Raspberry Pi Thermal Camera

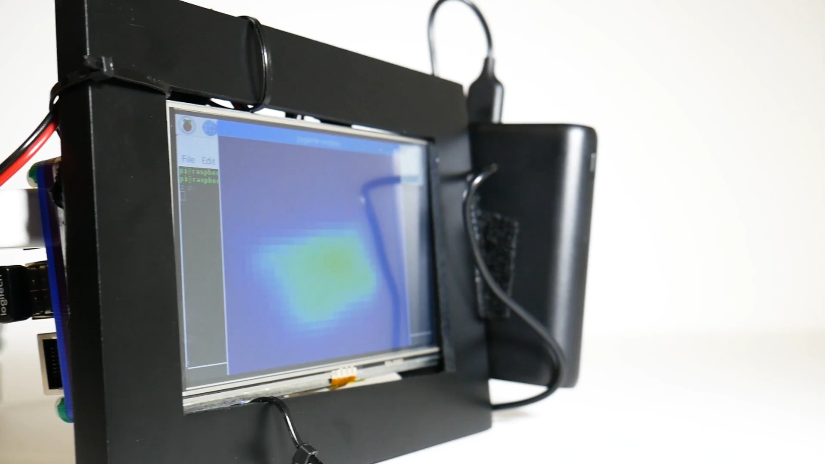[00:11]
You can see on the back we've got the display. There I am, and I'm waving. If you see the little blue bits on my face, that's actually my glasses.
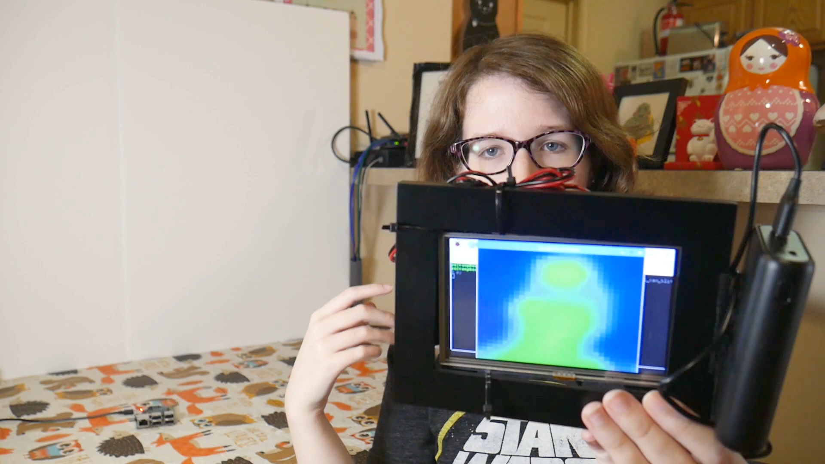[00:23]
My glasses kind of blocks the thermal reading, so you can kind of see where my eyes are, which kind of gives like a creepy effect. Hey, Editing Liz here.
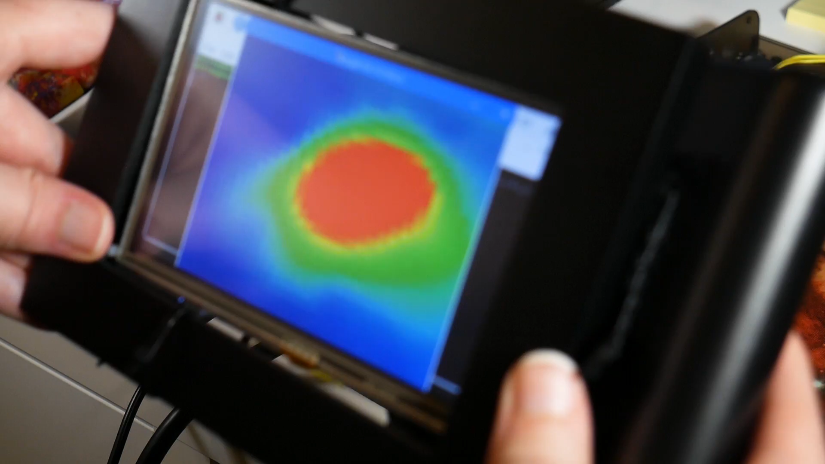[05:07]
running the CPU test to get some heat readings off of the heat sink on the CPU.
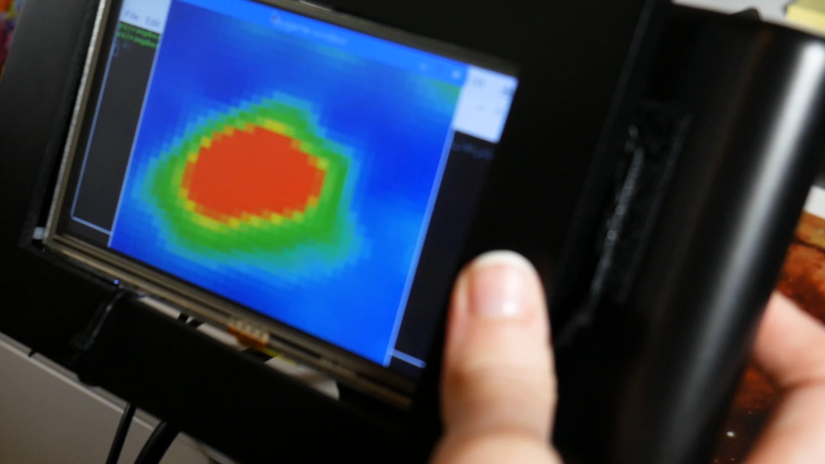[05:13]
I also ran benchmarks for a while on my work phone, which is a Google Pixel, to see the heat dissipation there.
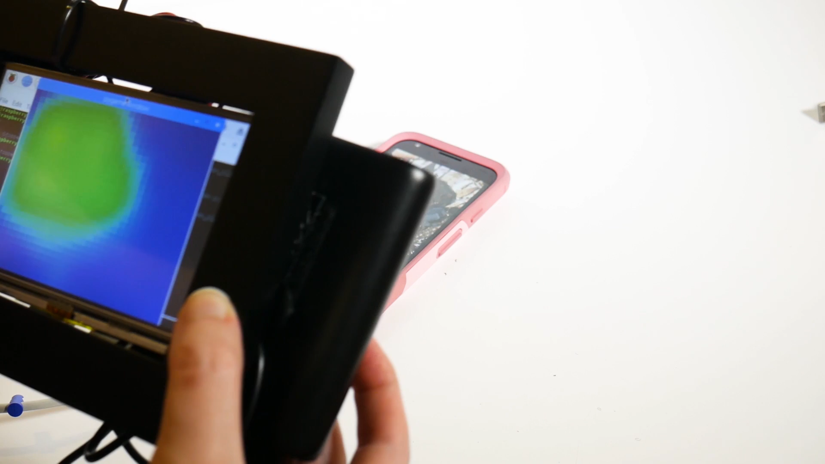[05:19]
What was cool with that, too, was that it left heat behind on the table, and that was picked up by the thermal camera.
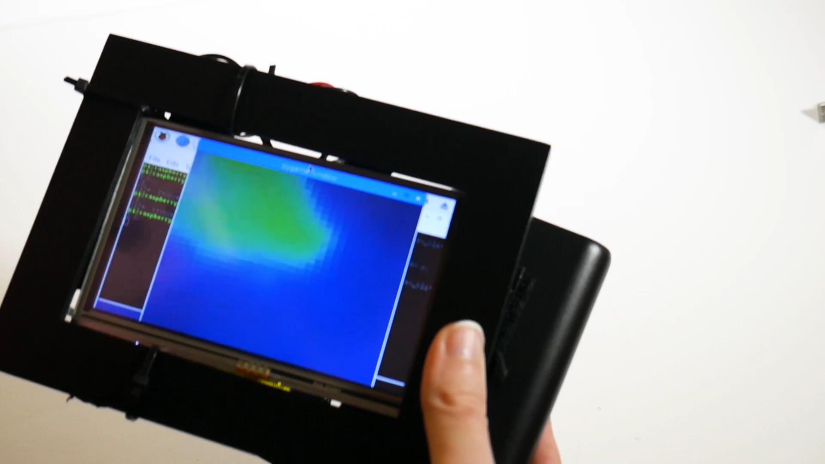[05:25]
I also did some heat readings on my personal rig, Reptar.
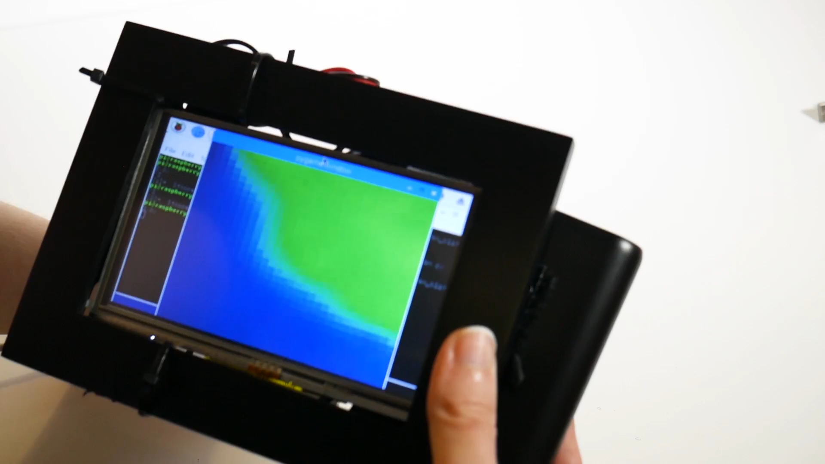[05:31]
I ran FurMark, which is a really beefy benchmark for your graphics card. And it just basically puts it out to max, and it's been known to get the temps up pretty high.
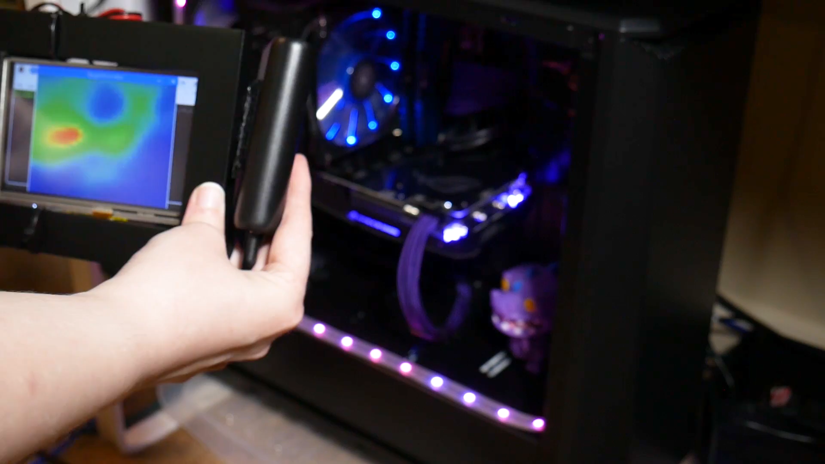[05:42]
And what was cool there is you could see a definite outline of my system with a hard cutoff on the top of the case with the thermal print on the camera. So that was pretty cool. I also ran some benchmarks on the Linux rig, which is a Ryzen build.